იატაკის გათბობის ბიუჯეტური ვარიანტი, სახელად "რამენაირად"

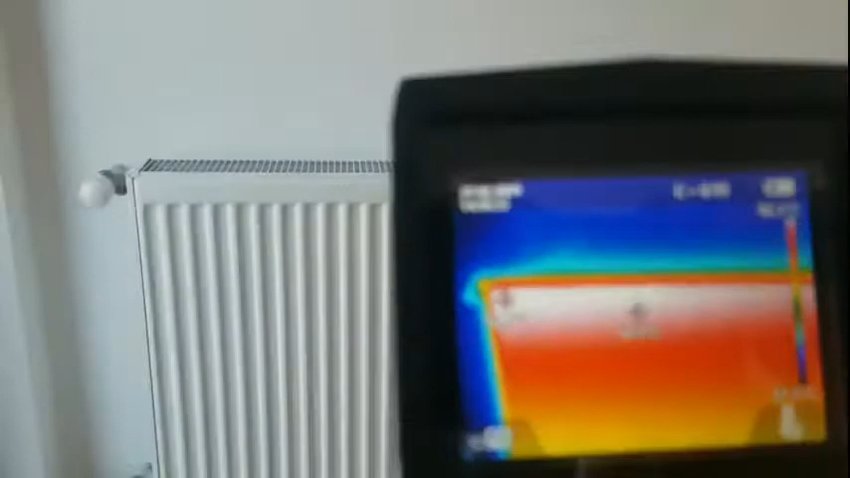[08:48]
გასწორებულია სისტემა ვაკვირდებით ხო 10 წუთი გავიდა რადიატორი გასულია მუშა რეჟიმზე
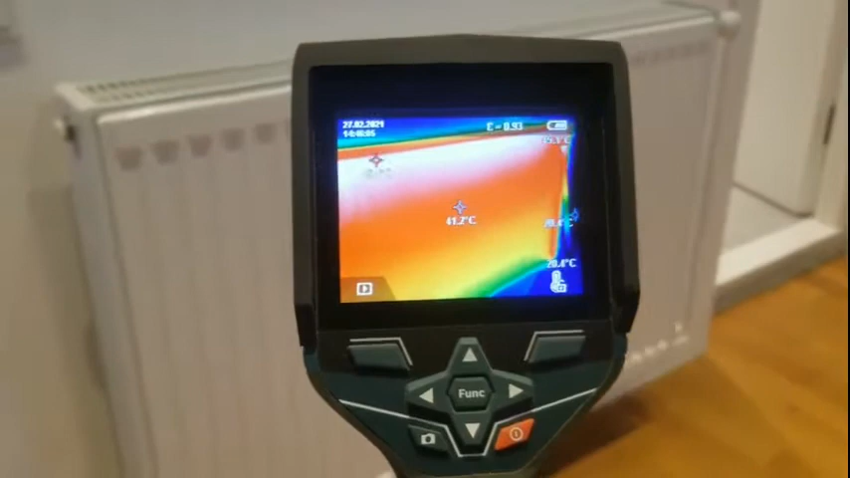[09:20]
აბრატკას საიგებს, აი ეს არის ზუსტად ის პარალელური დაერთება ზემოთა ქვემოთა.
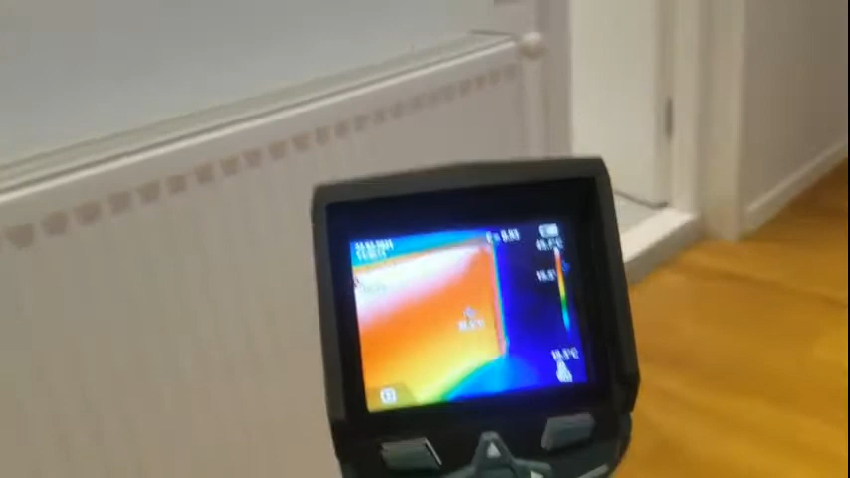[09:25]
ეს ეგრეთ წოდებული როცა არის ნიტრომეტეს დეფიციტში. აკას ფაქტიურად არ ხდება სისტემის გადარჩენა.